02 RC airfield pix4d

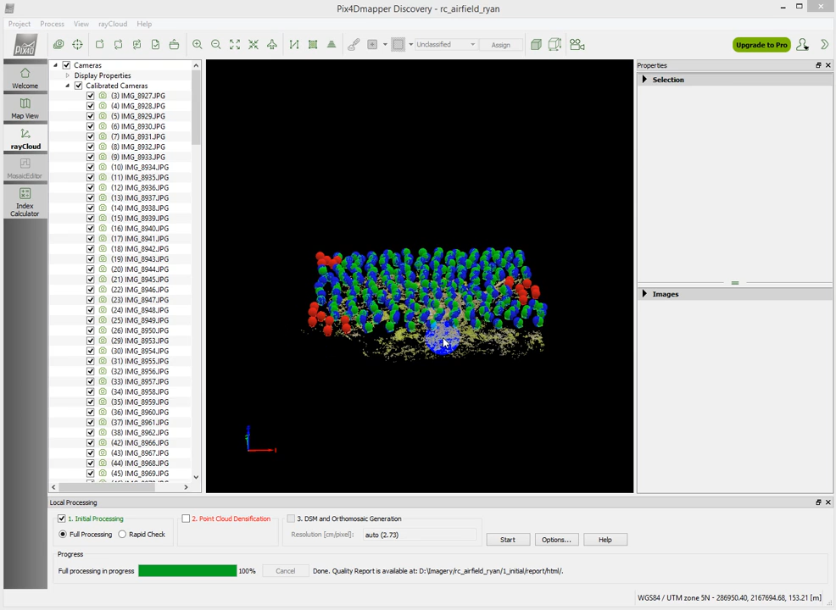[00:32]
There are these different colors, there's some red colors over here, there's some blues and greens, and then there's something going on below here as well. If we zoom in, and you can use your mouse to zoom in, there's the mouse ball, the track ball you can use to zoom in or zoom out, what we can see here is a sparse point cloud,
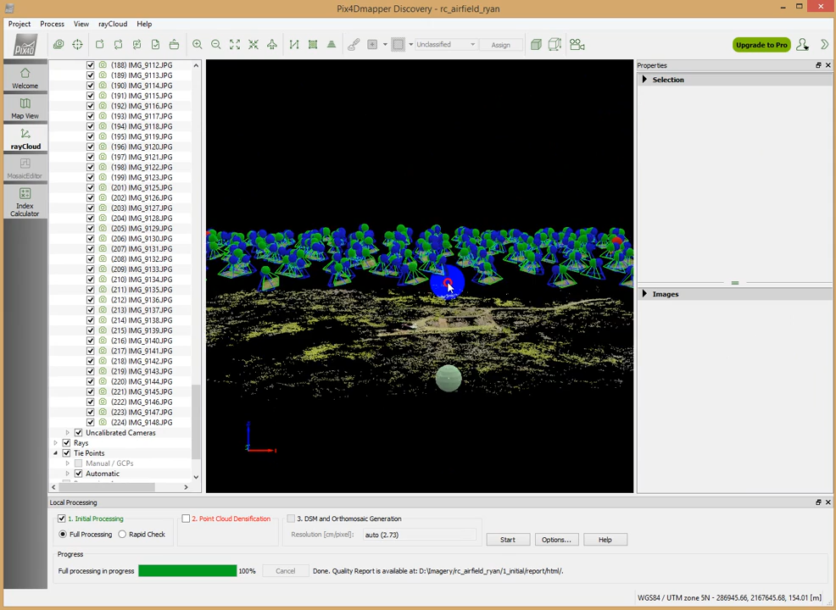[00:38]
which has been generated of the landscape that we are mapping, and in this case it's the RC airfield.
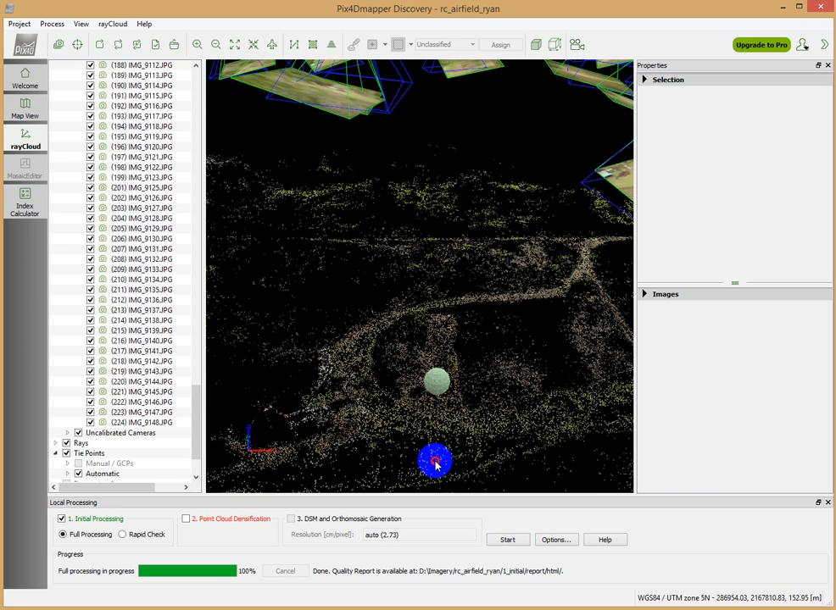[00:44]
You see these interesting sort of shuttlecock-like things up here.
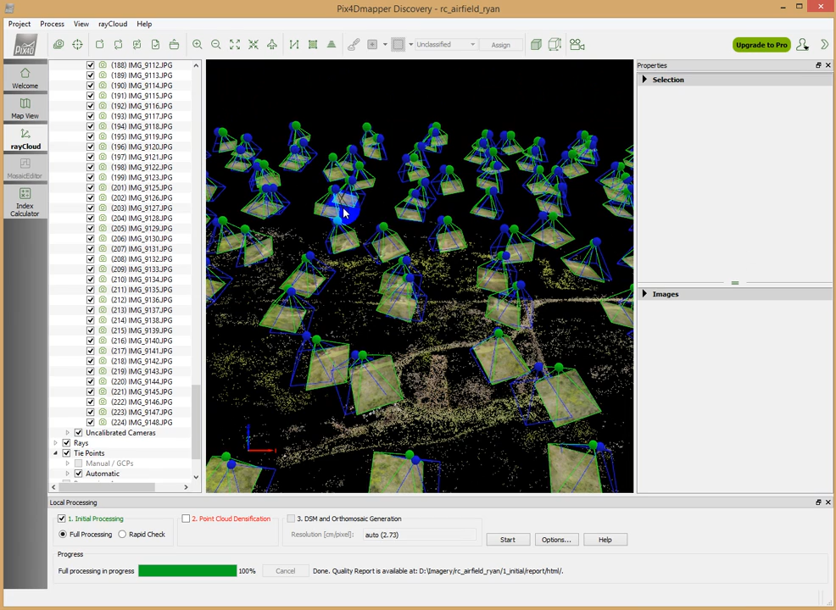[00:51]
These are the calculated position of the aircraft,
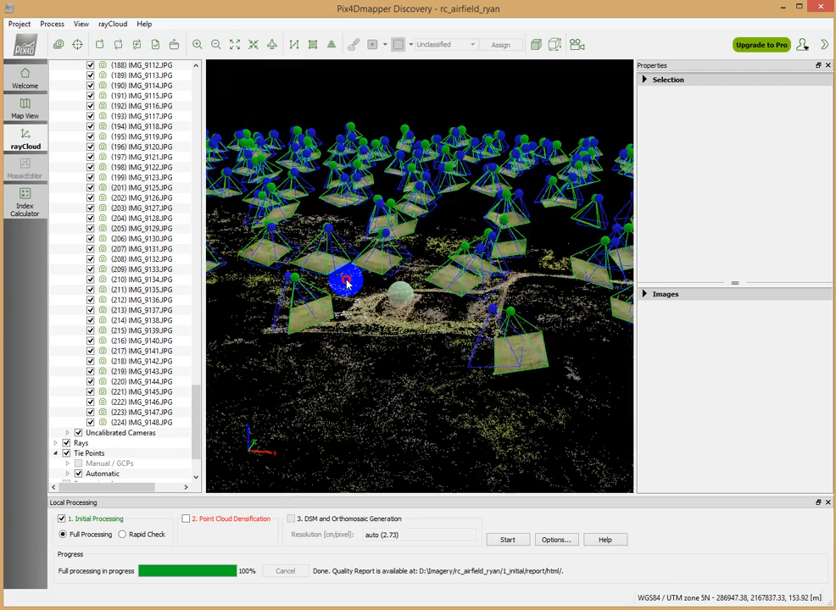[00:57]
the UAV, when it was taking the images. And so we see some interesting things here. We see these red guys as well. These were photos which were unable to be calibrated.
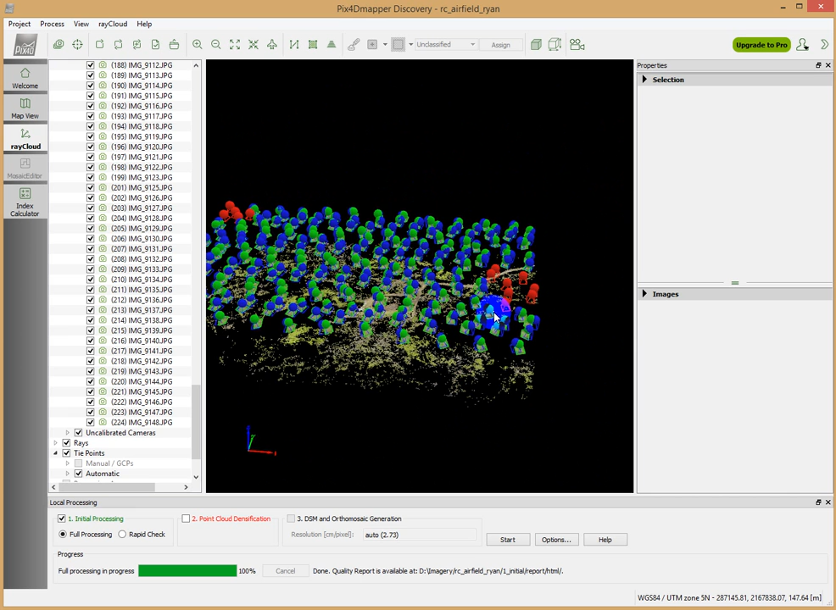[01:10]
After completing the initial processing, in addition to seeing this screen, you should also get a quality report. And this is the quality report that I got, and there's actually a lot of useful information in here, including sort of some preview images of your,
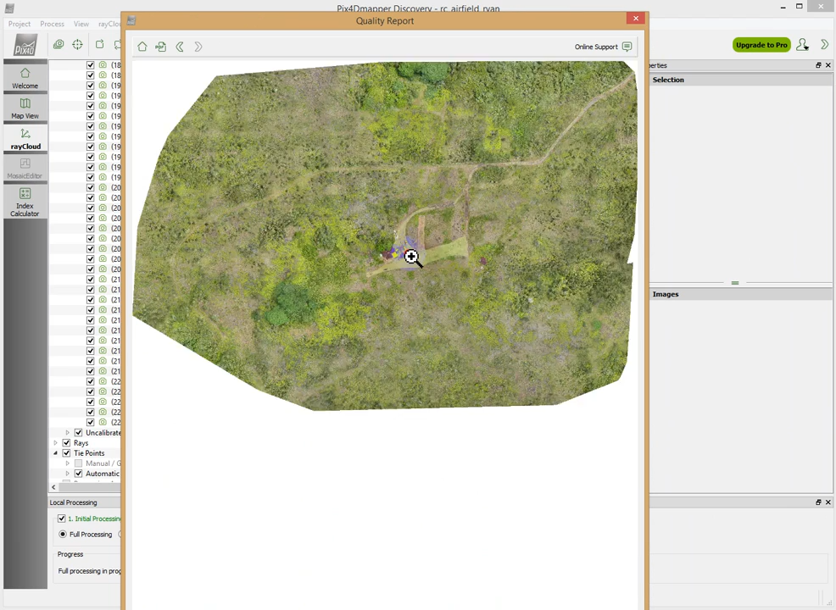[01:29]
you know, of your initial orthomosaic, just based on this first processing run.
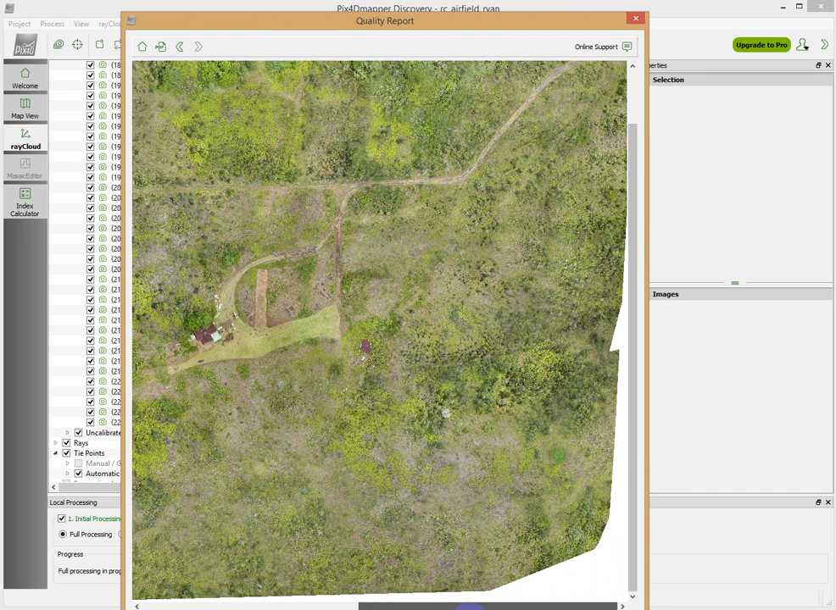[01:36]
But then also, you can get this sort of first look at the digital surface model,
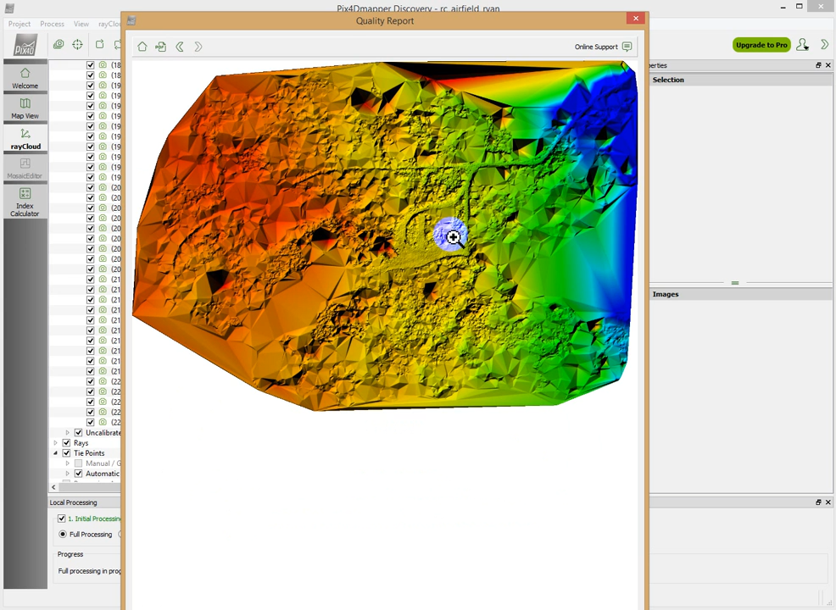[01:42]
which is looking a little rough right now, but that's okay.
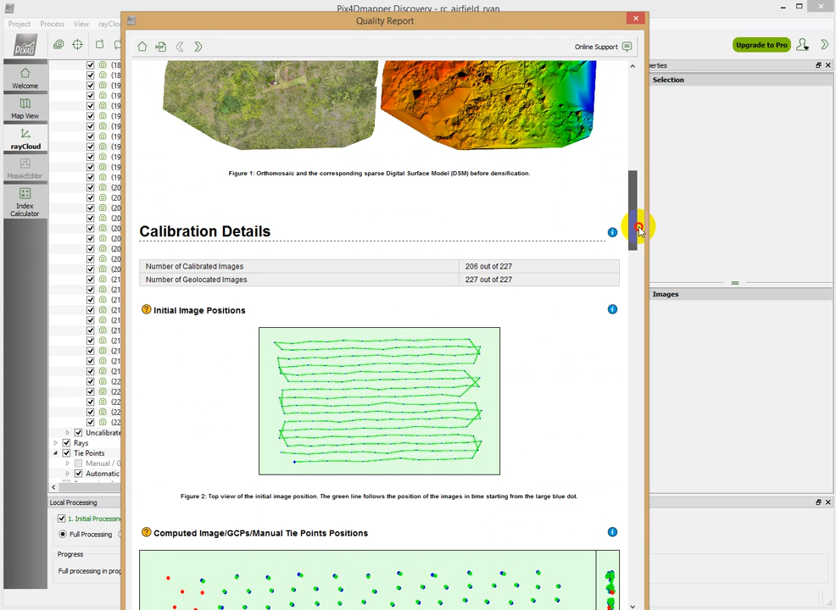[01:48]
And other information, and so it's worthwhile spending some time on here. We can see that these red guys, they had some problems.